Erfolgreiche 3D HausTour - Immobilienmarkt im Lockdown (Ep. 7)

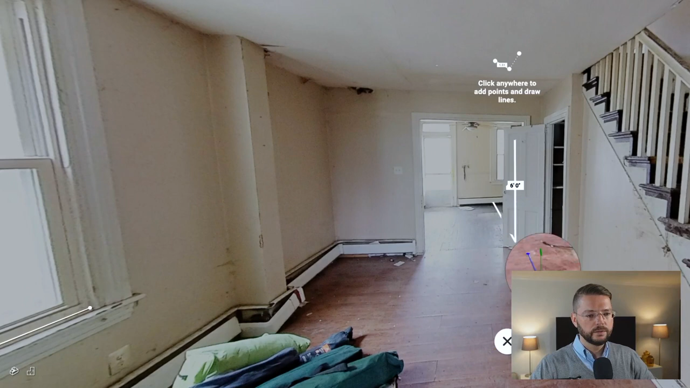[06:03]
Ich möchte wissen, von hier unten bis hier oben, wie hoch ist dieser Abstand. Und jetzt kann man sagen, okay, sechs, was auch immer zehn, ja, das sind sechs Fuß, zehn Inch. Damit kann jetzt der Deutsche nichts anfangen. Gehen wir auf metrisch und dann haben wir hier zwei Meter neun. Und mit diesem Tool kann der geneigte Handwerker seine eigenen Abmessungen machen und feststellen, wie groß ist diese Wand, wie viel Farbe brauche ich,
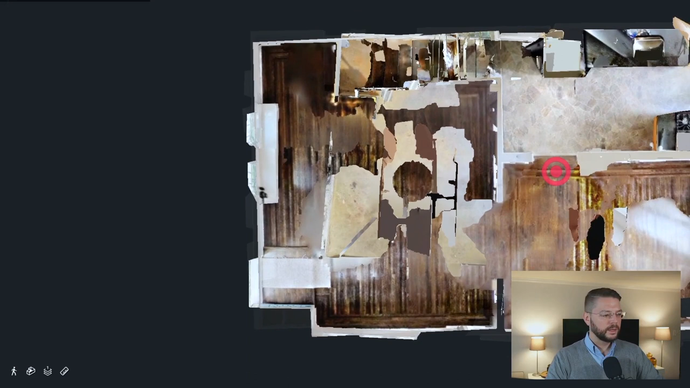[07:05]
Das ist die Küche. Das kann man dann drehen, wie auch immer man möchte. Man kann auch jetzt hier reingehen und sagen, okay, ich möchte jetzt die Abmessungen davon nehmen. Gehen wir auf die zweite Etage, beispielsweise interessiert mich,
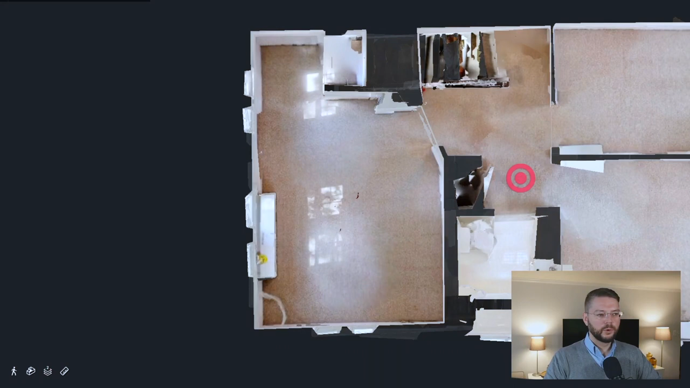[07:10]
wie groß ist ein Raum oder wie weit ist die Wand von der anderen Wand weg. So, das heißt, ich sage jetzt hier, ich füge ein neues Measurement hinzu und würde mir jetzt diese Ecke hier oben nehmen. Dann gehe ich bis hier runter in die Ecke und gehe hier rüber.
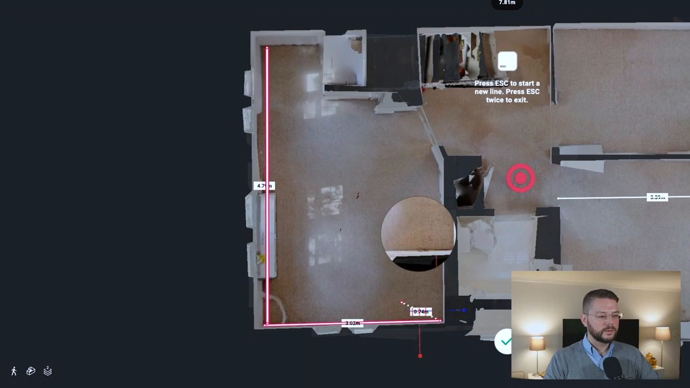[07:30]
So, das heißt, ich sehe 3,02 Meter und 4,79 Meter. Das heißt, so habe ich meine Flächenmaße und kann zum Beispiel sagen, okay, so viel Teppich brauche ich.
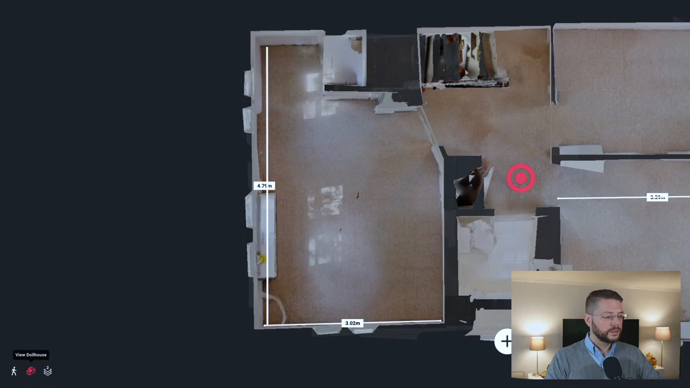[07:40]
Schauen wir uns das Haus im sogenannten Dollhaus an.
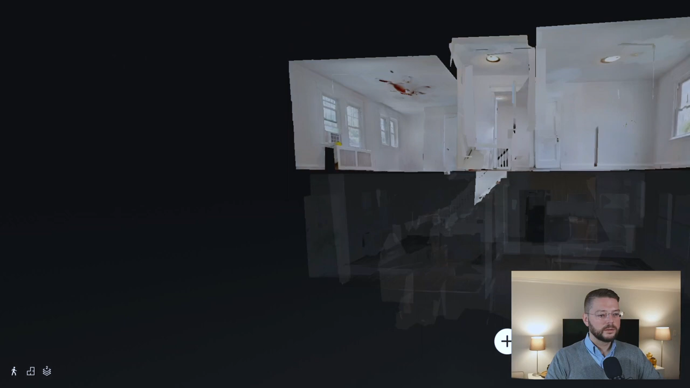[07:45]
Hier sieht man jetzt nur eine Etage, weil die eine Etage nur eingeblendet ist. Aber wie schon erkennbar, unten sind noch andere Etagen.
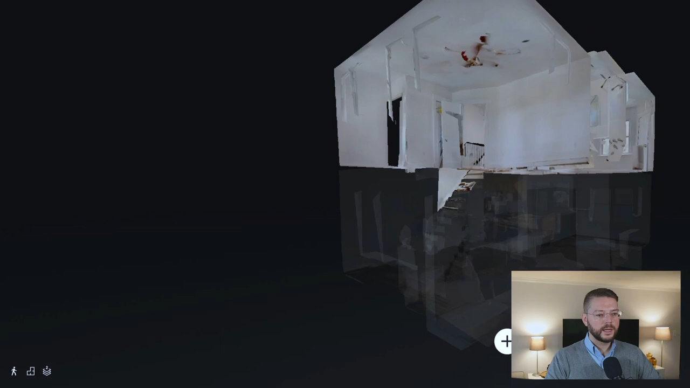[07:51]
Schauen wir uns alle Etagen an. Das sieht dann so aus und ich glaube, damit kann jeder Handwerker arbeiten und sich einen Eindruck verschaffen, wie viel Fläche ist da,
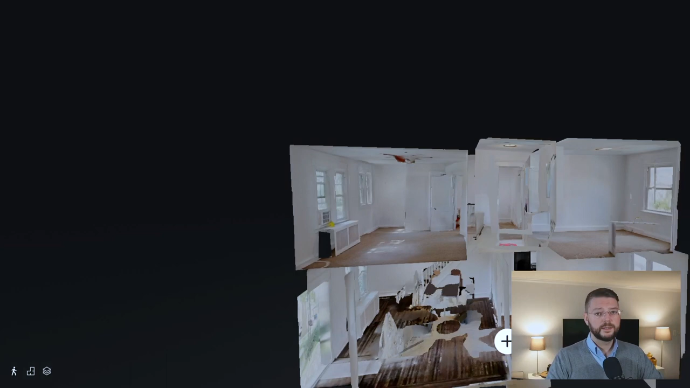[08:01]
wie viel Farbe brauche ich für die Wände, was ist an Fußbodenarbeiten notwendig und in dem Fall ist natürlich schon alles fertig. Anhand solcher Bilder kann man natürlich hervorragend die Handwerker um Kostenvoranschläge bitten.
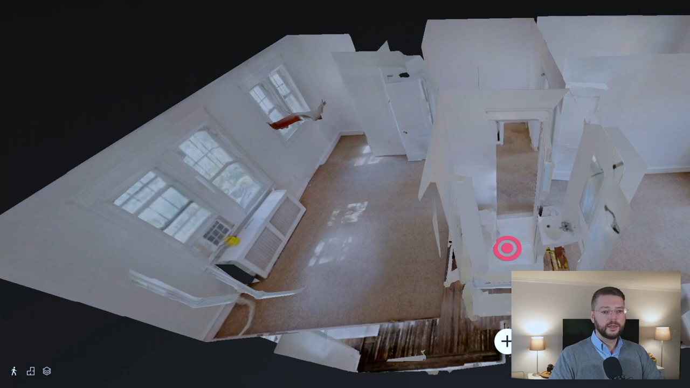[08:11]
Sie können messen, sie können es sich angucken und sie können sich einen Eindruck verschaffen, ohne dass sie vor Ort gehen müssen. Also Aufnahmen gemacht, den Link an die Handwerker geschickt und ich habe das nur an Firmen geschickt, mit denen ich schon mal zusammengearbeitet habe.